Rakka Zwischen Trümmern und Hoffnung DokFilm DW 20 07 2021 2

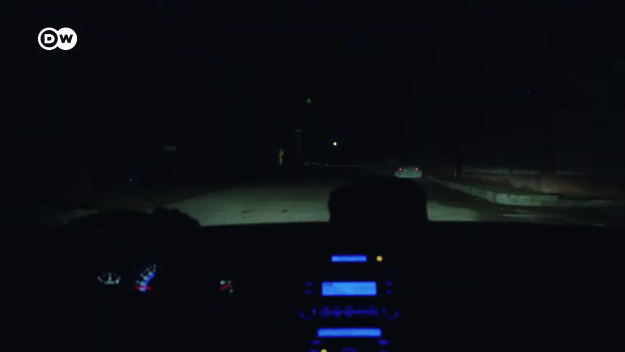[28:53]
Heute Abend empfängt uns Leila in ihrem Haus. Sie will unbedingt selber kochen, das erste Mal nach langer Zeit. Aus Sicherheitsgründen wohnt Leila, wie gesagt, nicht in Raqqa. Sie lebt bei ihren Eltern in einem bewachten Haus in Ain Issa. Jeden Tag fährt sie 50 Kilometer zwischen den beiden Städten hin und zurück, oft nach Einbruch der Dunkelheit.